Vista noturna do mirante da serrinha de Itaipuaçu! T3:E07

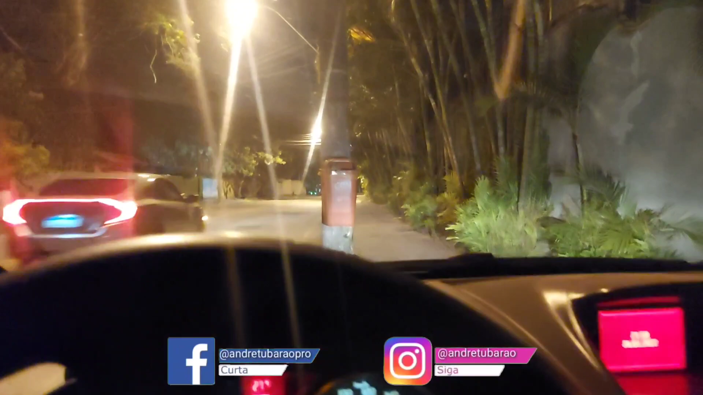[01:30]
vai sair daqui, eu tô aqui perto da praia aqui, Tacuatiara. Olha só, é muito rápido né, eu já fiz vídeo diurno, a graça é fazer essa aventura noturna,
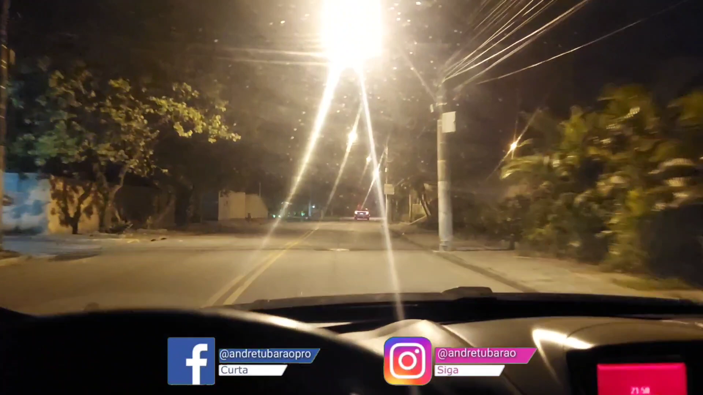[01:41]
essa é difícil né, vamos ver aí, as imagens noturnas, elas não costumam ficar assim com a qualidade muito boa, eu teria que ter uma câmera profissional, mas o que vale é a intenção, vamos nessa.
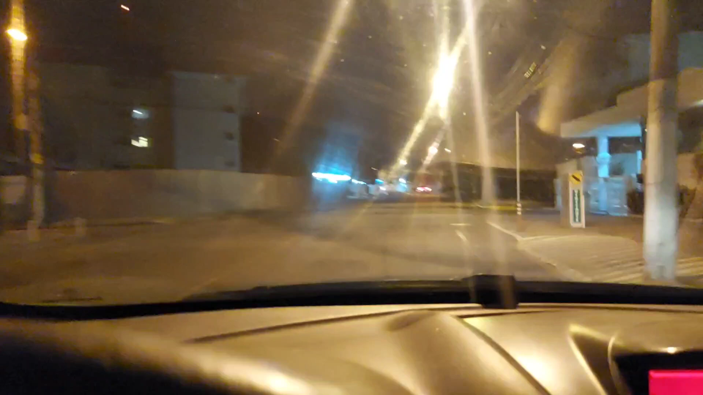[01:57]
Aqui ó, passando pela aquela avenidazinha que você acessa a praia,
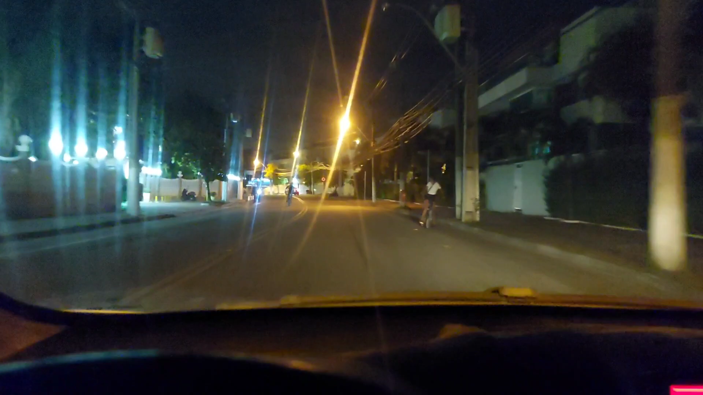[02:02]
se você não conhece Tacuatiara, dá uma olhada no Google Maps,
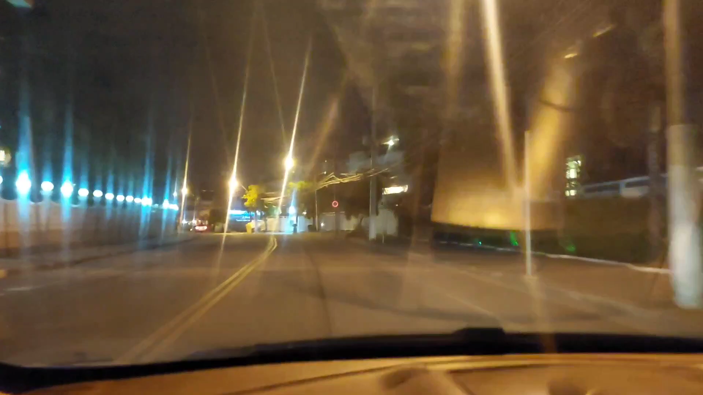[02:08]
você vai ver uma reta que vai dar lá na praia, tô passando por ela.
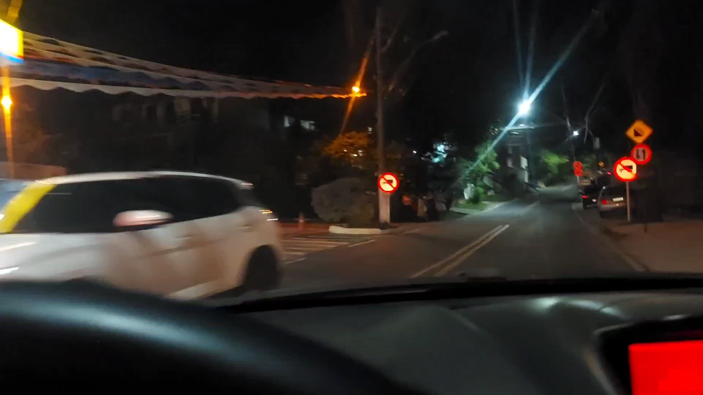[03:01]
tem um posto de gasolina ali na entrada, isso aqui já é a serra que faz a ligação com os dois municípios né,
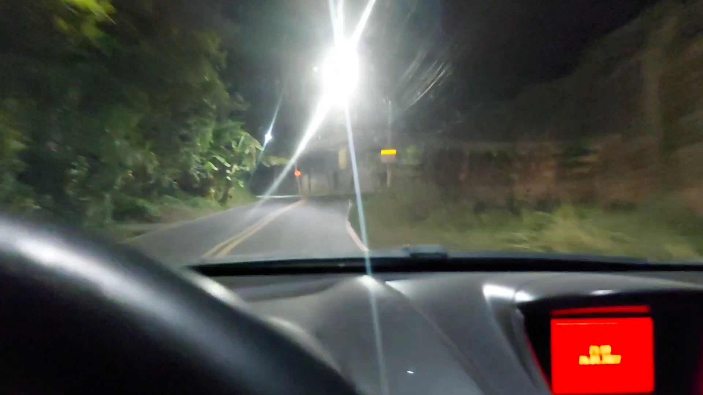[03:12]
a divisa né, a divisa é lá no alto, é lá no alto, provavelmente vai dar pra gente ver as luzes de Itaipuassu.
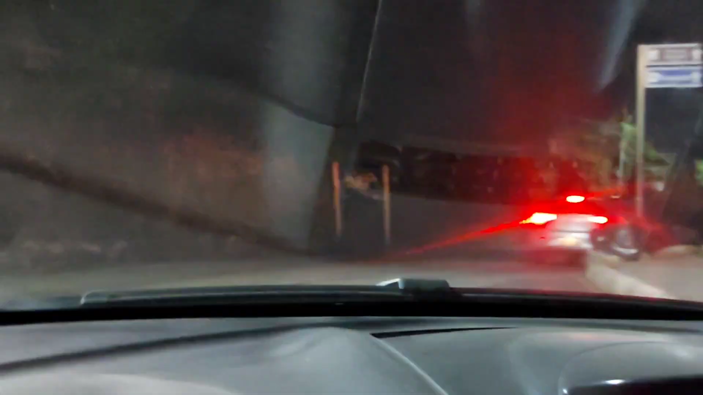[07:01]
Essa descidinha aqui, ela é sinistra. Ela é muito sinistra.
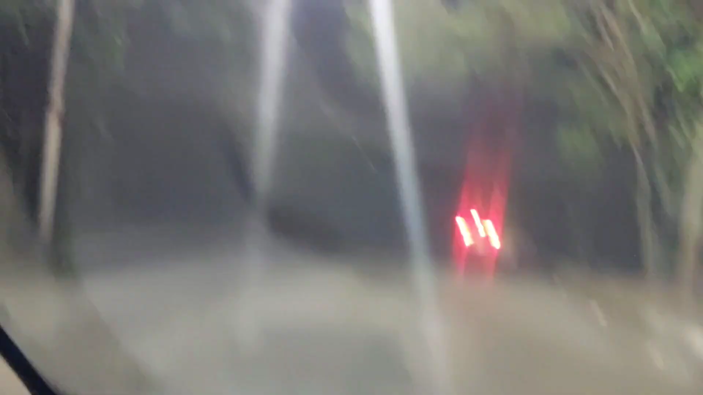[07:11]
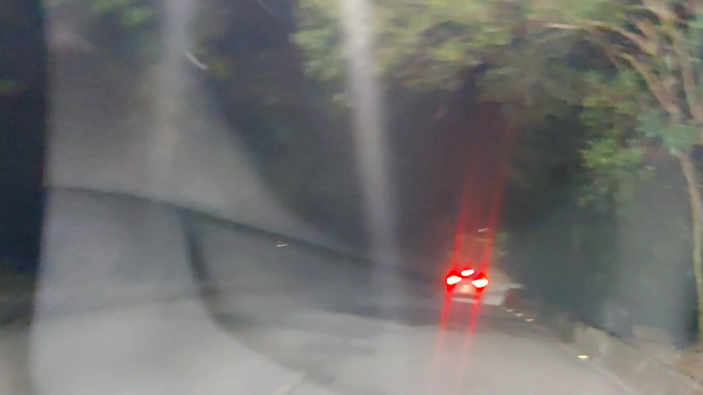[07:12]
Porque aqui você não pode dar mole, né? Se você der mole ó. Aqui nessa descidinha já era. Olha aí, como é que é?
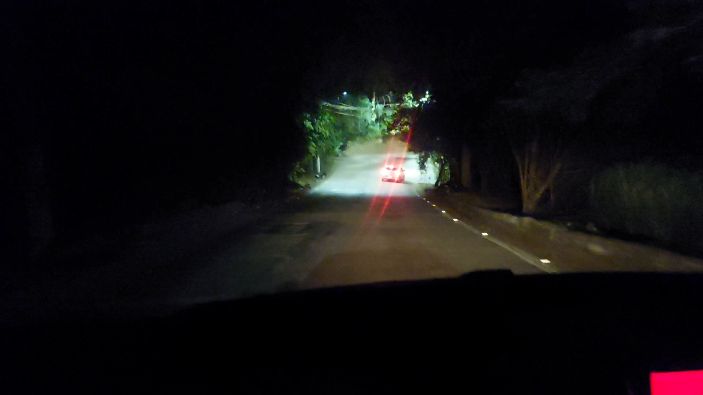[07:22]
Aí tem essa curvinha aqui ó.
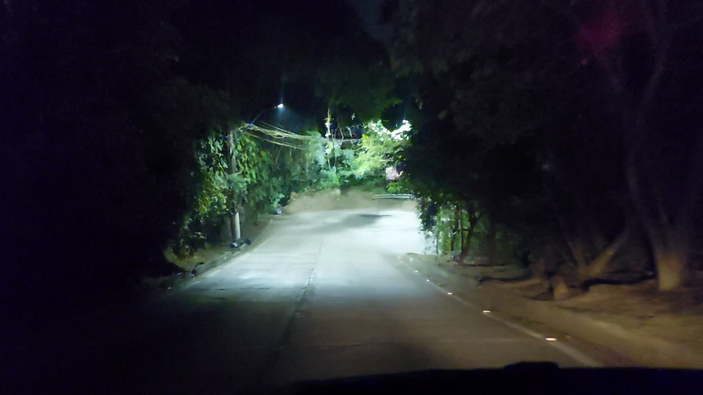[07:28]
Se seu freio não estiver legal, não venha.
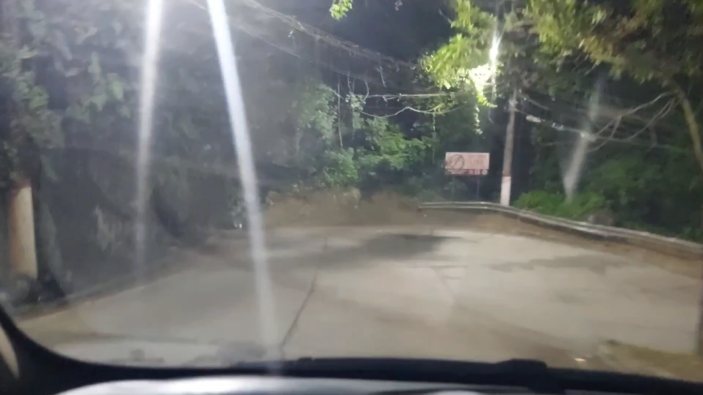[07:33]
Aqui a parte mais difícil é essa. Aí você faz essa curvinha aqui para a direita aqui. Bem estilo de serra mesmo. Aí aqui já é mais tranquilo, né? Agora já a serra virou uma espécie de morro comum.
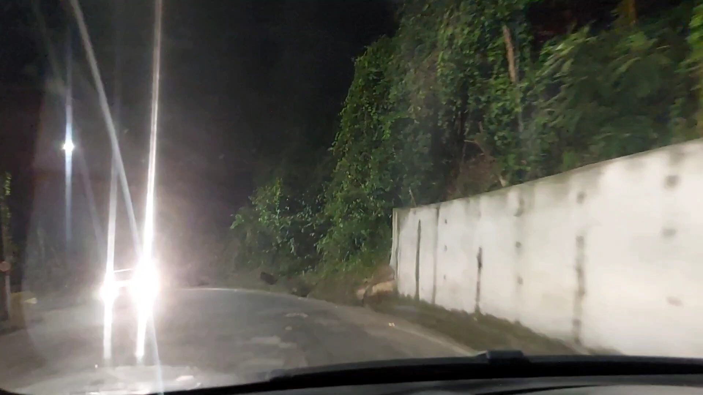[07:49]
Aí foi aqui, foi descendo. Essa ladeira aqui, eu quase bati no muro.
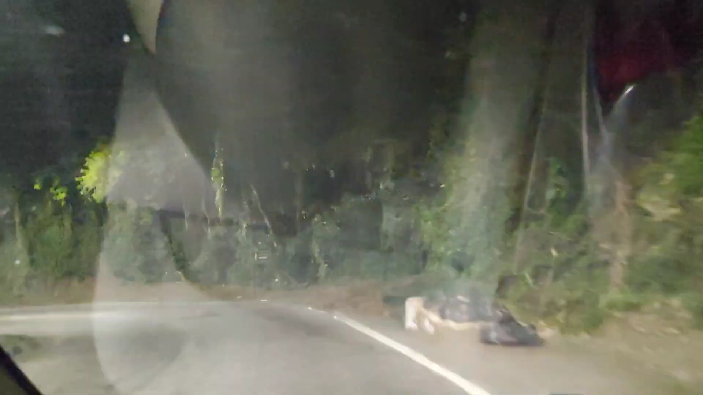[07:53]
Eu não fui fazendo essa curva aqui. Aí depois fiz essa outra curva aqui. Aí na época a minha bicicleta tinha velocímetro digital. Aí pegou essa reta aqui. Quando chegou lá no final.
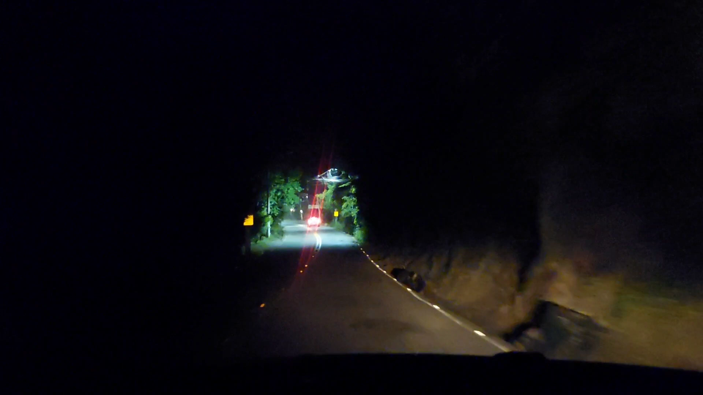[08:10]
Eu estava a mais ou menos 80 km por hora na bicicleta. E eu descobri que quando você está muito veloz na bicicleta, ela não faz a curva.
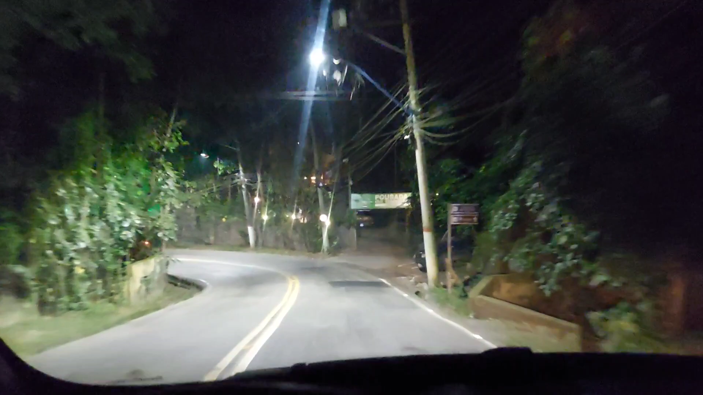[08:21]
Aí ó. Eu consegui ir fazendo a curva bem difícil aqui ó. Aí foi nesse muro aí que eu ia bater ó. Vendo aqui? Eu ia bater nesse muro de pedra aí.
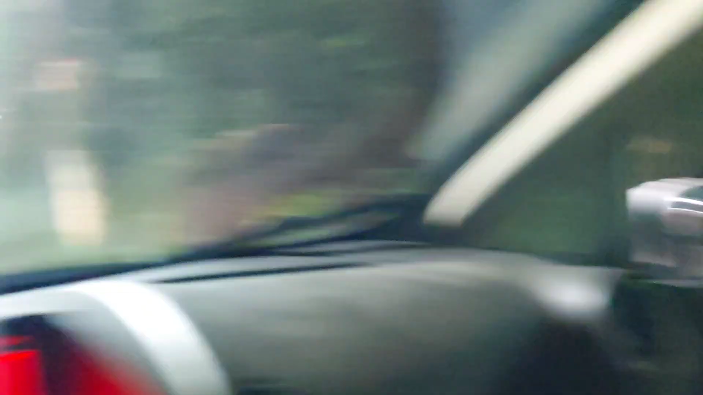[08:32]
Aí o que que acontece? Eu consegui desviar freando na areiazinha que fica na lateral da pista.
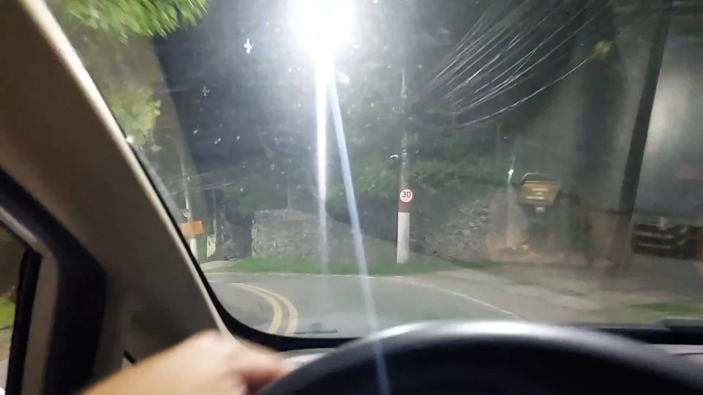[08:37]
Muita doideira. Nunca mais, nunca mais eu fiz isso na minha vida. Se eu estiver escutando aí você andar de bike, não cometa esse erro.
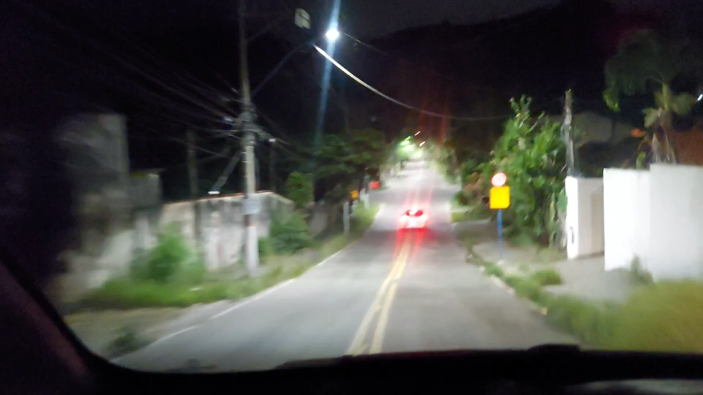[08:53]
Aí já estamos aqui no bairro do Recanto. Já Maricá, né? É muito rápido, né? A Itacoatiara é do lado de Itaipuçu. Do lado, é...